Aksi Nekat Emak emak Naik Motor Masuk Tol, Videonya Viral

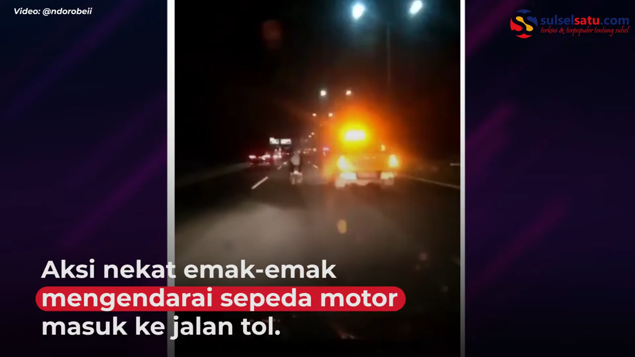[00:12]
Gila ini, emak-emak ini Emak-emak masuk dong Gila, gila, gila, kacau, kacau Parah